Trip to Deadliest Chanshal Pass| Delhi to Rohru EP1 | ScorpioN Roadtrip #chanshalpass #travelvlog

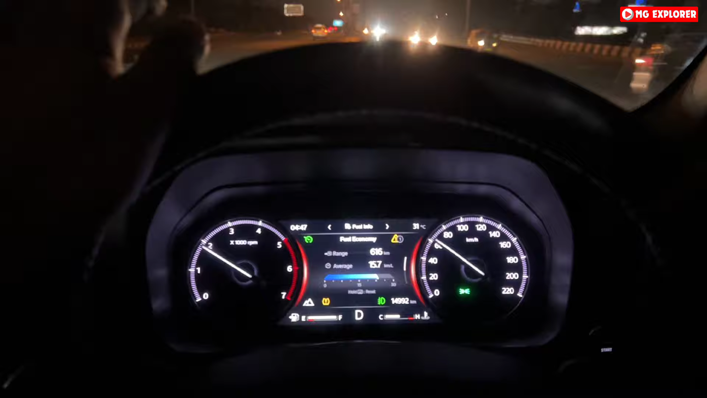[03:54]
तो 60 की स्पीड पे चल रही है तो 15.7 दिखा रही है, यानी 15 की माइलेज दे रही है।
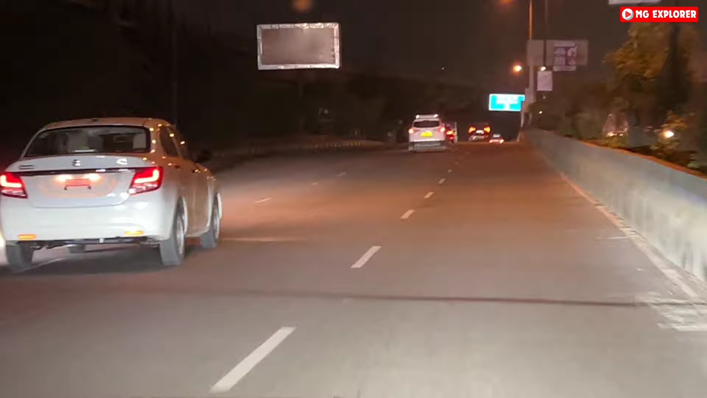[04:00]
लोग जो बोलते हैं ना माइलेज देती है गाड़ी, वो ऐसे माइलेज निकाल के देती है, ऐसे कौन चला लेगा हाईवे पे या इवन सिटी में भी, यहाँ तो कैमरास लगे हैं इसलिए ऐसे चल रहा है बंदा। बाकी ये देखो भाई सुबह सुबह अपने बाइकर लोग चल पड़े हैं हमारी तरह, हमारे घर पे
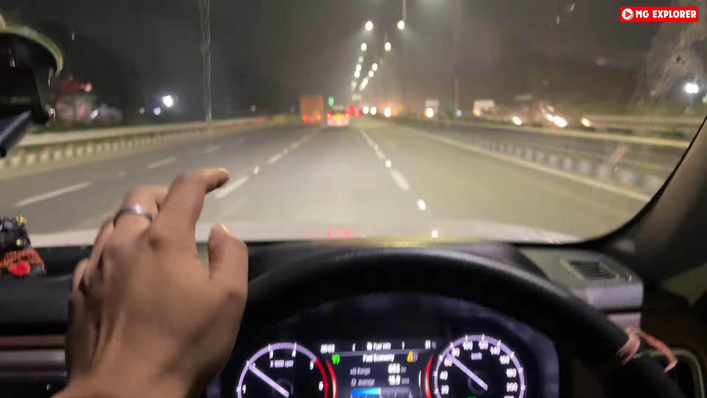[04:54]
फाइनली भाई 5 बजे एग्जैक्ट अपन NH 44 पे आ गए हैं, और अभी बढ़ रहे हैं मुरथल की तरफ, देखते हैं कहाँ पे ब्रेकफास्ट का ब्रेक लेंगे। बाकी भाई ट्रैफिक तो है सुबह सुबह ना, आज तो हैं गाड़ियाँ काफ़ी, लोग सुबह सुबह निकल गए हैं घूमने के लिए।
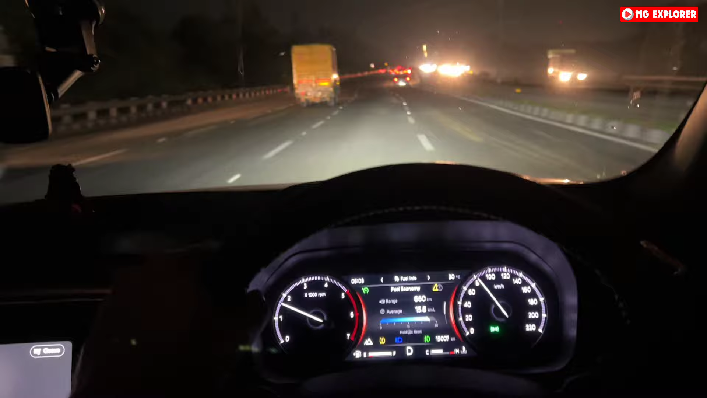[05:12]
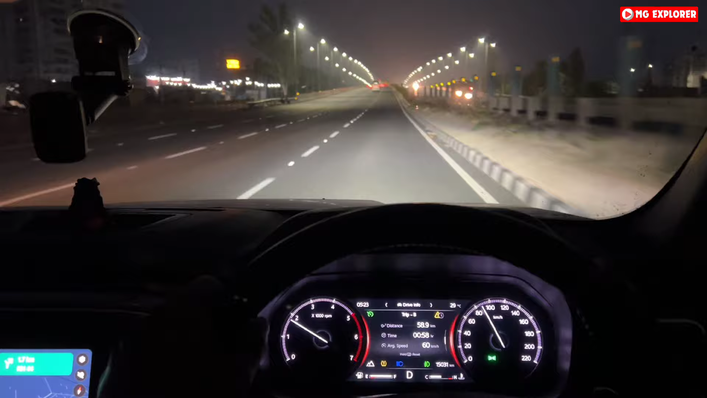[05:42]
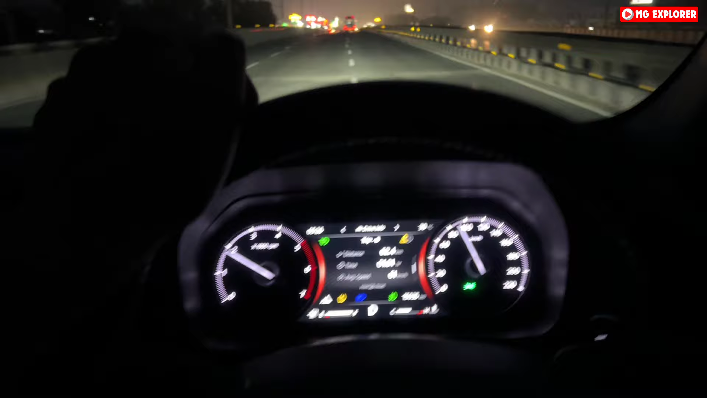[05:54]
भाई 5:30 और अपना लास वेगास आ गया। ओहो उछल गई गाड़ी। अपना हरियाणा का लास वेगास यानी मुरथल, ढाबे ही ढाबे, एक से एक ढाबे, जबरदस्त। बाकी अभी मुरथल नहीं रुक रहे हैं अपन, सीधे चल रहे हैं आगे
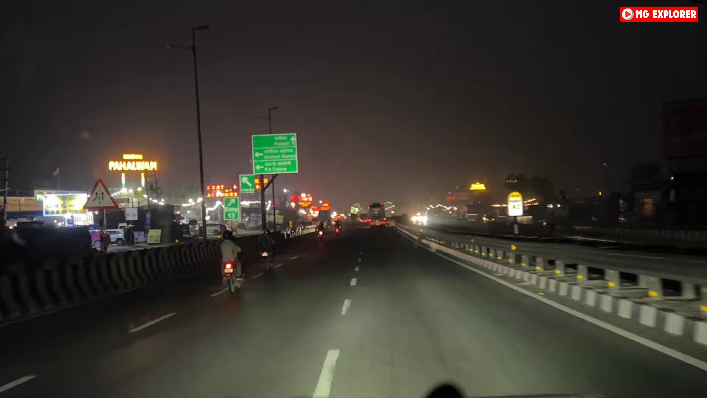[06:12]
और देखते हैं मे बी करनाल के आसपास अपन ब्रेकफास्ट करेंगे। बाकी आपको पराठे खाने हैं तो भाई मुरथल के तो वर्ल्ड फेमस है, वर्ल्ड फेमस। देख रहे हो आप लाइटें वाइटें एकदम चकाचौंध और गाड़ियां भी सुबह सुबह खूब खड़ी हैं, मज़ेदार भाई।
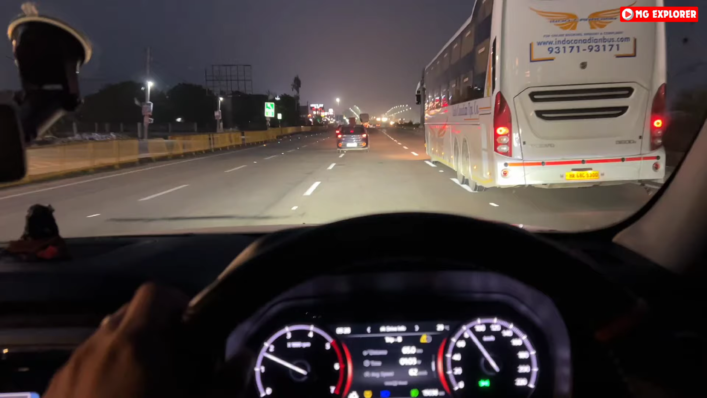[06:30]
आ गया भाई अपना मुरथल वाला टोल, पहला टोल।
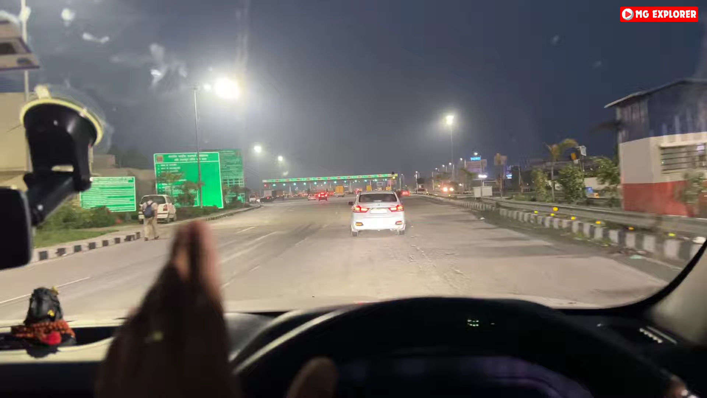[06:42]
देखते हैं, मेरे हिसाब से करीब करीब 1200 रुपये टोल लग जाएगा और अभी अपना डेस्टिनेशन ऑलमोस्ट 400 किलोमीटर बचा है।